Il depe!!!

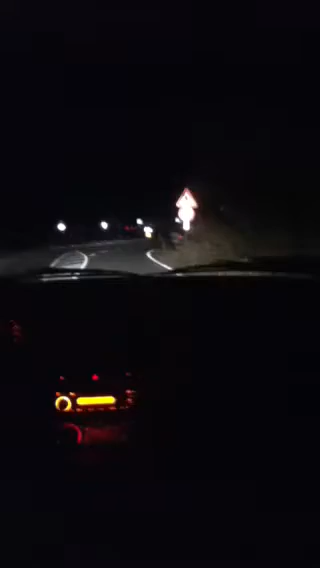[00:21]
Dove va sempre giù la gente. Abbagliante in curva, figa. Lo devi mettersela sul dritto. No, madonna, dico per gli altri. Io tolti. Abbia sia a cavallo tra una corsia e l'altra. No, ma fa niente, sono anche guaio. Va bene. Devi girare, al contrario. Faccio la retro. Questa qua è il contromano.
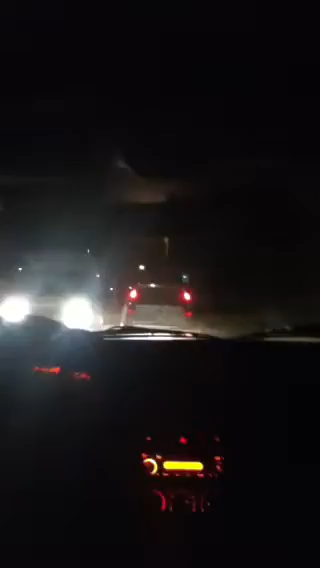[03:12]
Faccia le luci, mamma mia, quasi prende i cartelli. Non è che ridi così? Cosa di ospedale? Come fai se ci puzza l'ospedale in mezzo a un po'?
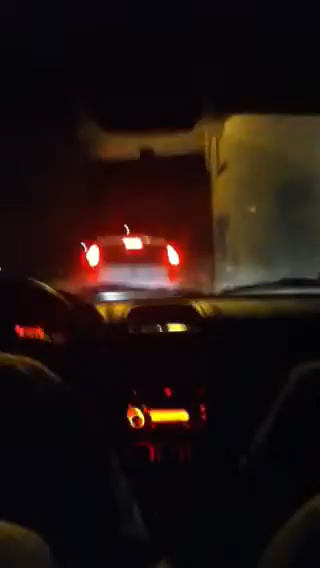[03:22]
Dai, ma cazzo freni! Dimmi le strine che puzza! Cazzo freni, sfigato! Luci! Chiamo! Sono omosessuali, non vedi? Due maschi che stanno limonando, due omosessuali. Già capito che quella strada lì te la fa cannone. Sì. Perché adesso passo al passo al punto. Dai, abbiamo, dai, abbiamo. Quello lo vedi più. Ha messo la seconda d'esperienza.